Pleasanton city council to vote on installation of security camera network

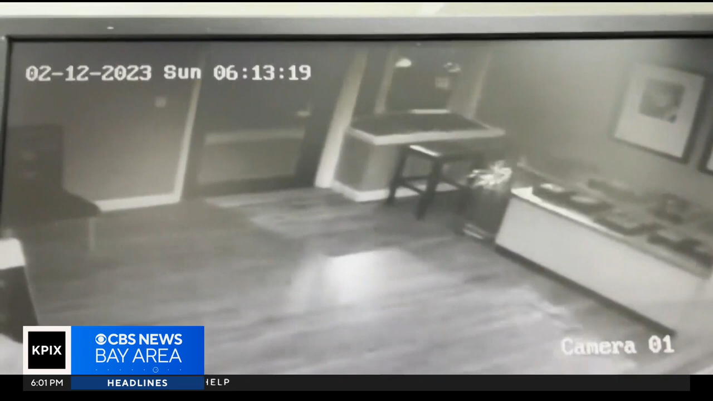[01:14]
Four men shining flashlights into his store in the middle of the night. And while they didn't break into his shop, they did break into the business next door. Now, the jewelry cases are empty all the time. Over here, I had my wedding bands.